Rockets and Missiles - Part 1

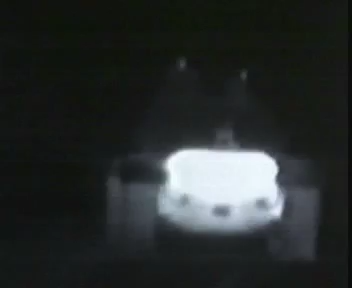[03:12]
Coupled with a modified night sight and state-of-the-art digital electronics retrofitted into the launcher, the Toe system now has the capability to operate day and night battlefield smoke and obscurance.